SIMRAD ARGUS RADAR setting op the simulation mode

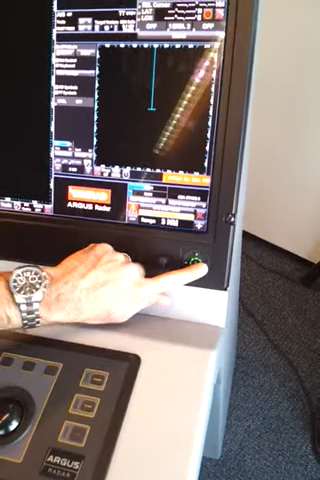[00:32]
By doing that, you can scroll across. We want to be on digital. Once you're on digital, you should have the radar display.
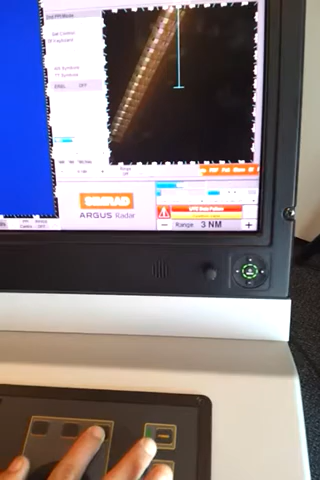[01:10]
or over here, simply come to C and use plus and minus.
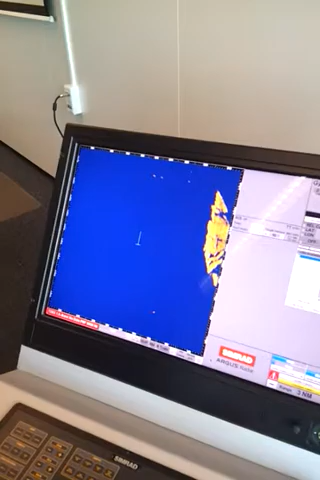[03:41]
So now we can bring up our rings if we want. And we can also adjust the range.
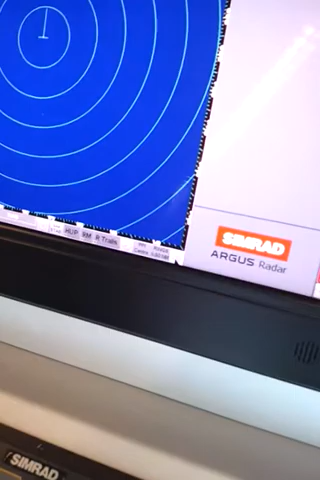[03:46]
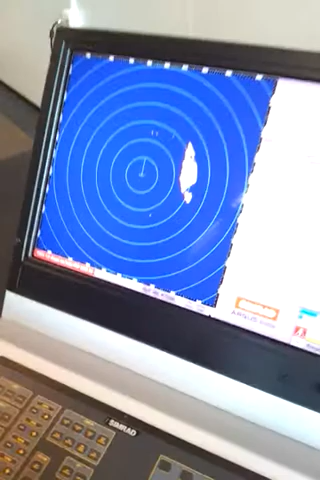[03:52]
Once you've got your range that you want to work on, obviously you can adjust your gain and your rain.
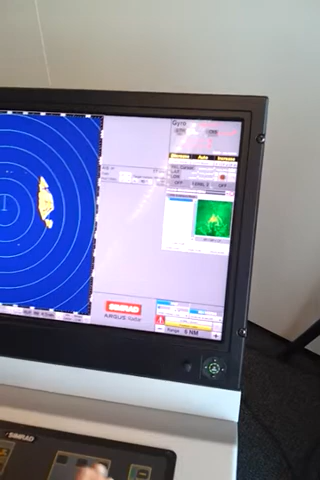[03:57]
Once again, two options. If you hover over rain and click middle, it'll select auto.
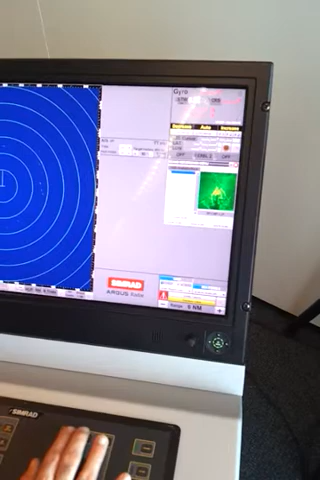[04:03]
If you want to manually tune, use left and right here or over here.
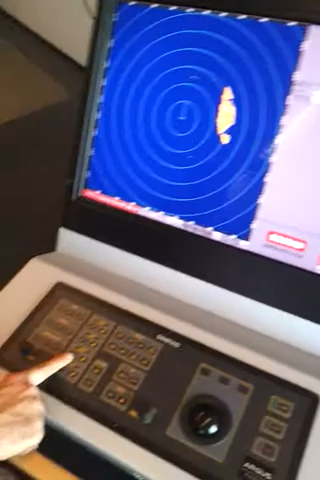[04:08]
So we'll increase that a little. And then with your gain, the same thing.
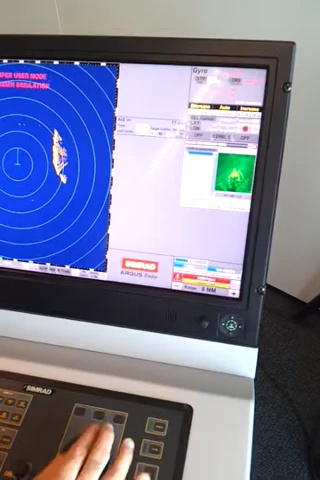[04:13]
Hover over. You can use left or right or adjust it over at your gain buttons here.
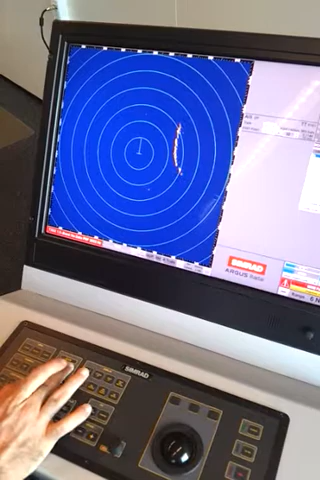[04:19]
Once you're comfortable with that, obviously you can bring in a few extra modes.
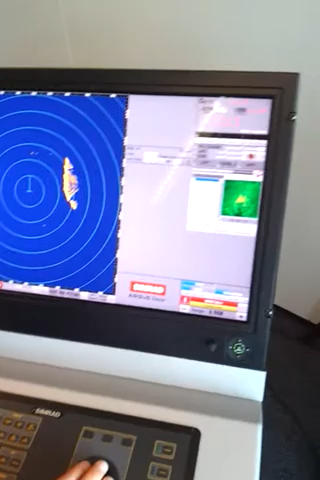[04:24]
But I'm sure you guys will learn all this. You can bring in your log simulator and your gyro simulator and any other options you want. We'll just start with them too.